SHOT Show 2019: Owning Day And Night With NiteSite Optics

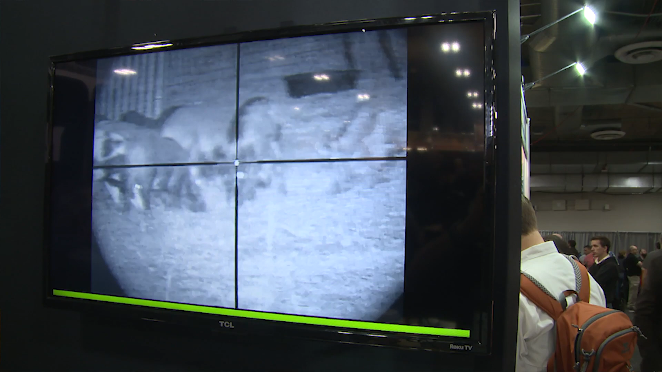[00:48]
put your infrared torch or your infrared laser on and you can see as far as that light is going to let you see.